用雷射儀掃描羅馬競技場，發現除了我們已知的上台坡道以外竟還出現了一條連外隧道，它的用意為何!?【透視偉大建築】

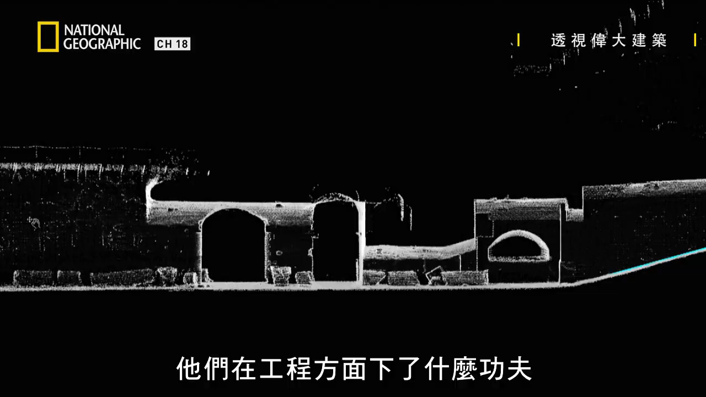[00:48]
Steve has tasked the scanning team with covering this central area and transforming the bricks and mortar into a 3D computer image to try and decode the markings on the walls.
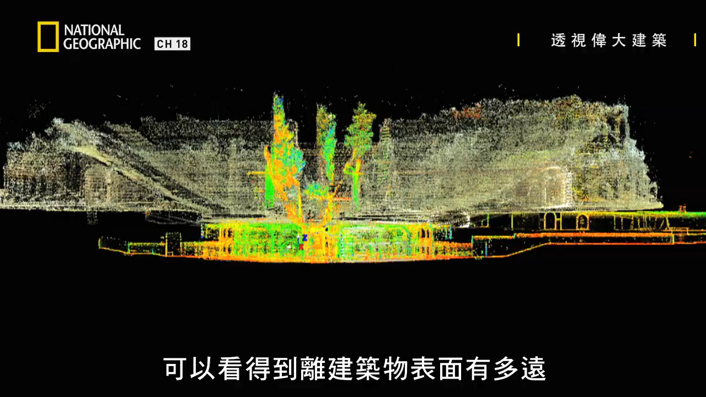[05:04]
Just see exactly how far beyond the face of the building that they went.